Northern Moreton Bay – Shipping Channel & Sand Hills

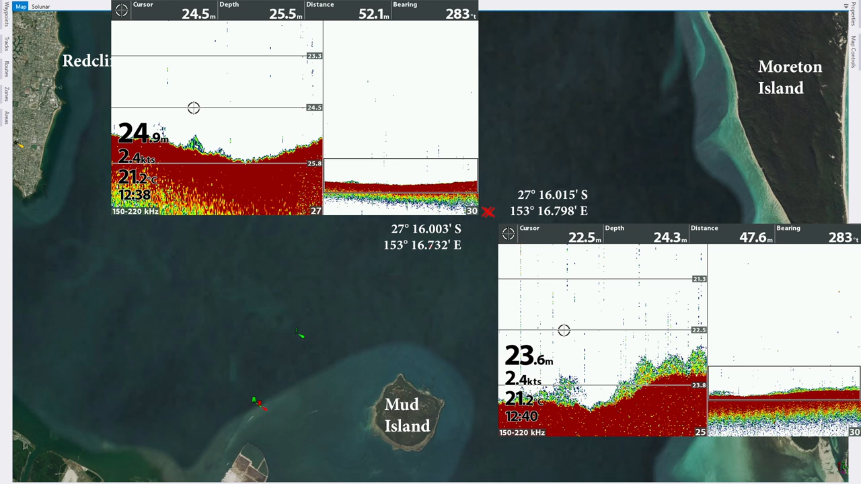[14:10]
On screen: water 21.2°C
As you can see moving just within a circle of 100 meters makes a huge difference to what you find on the bottom and what the structure looks like. So make sure when you go to any of my marks that you have a good sound around because the fish won't be directly on the mark. They'll be near it if they're there at all but they're not going to be directly on it so you need to sound around and find just where they are.
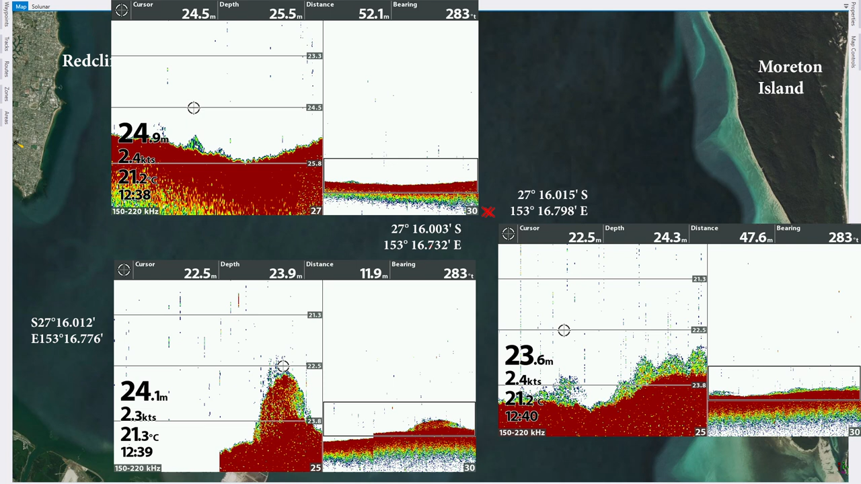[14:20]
In general I haven't seen these marks shared at all.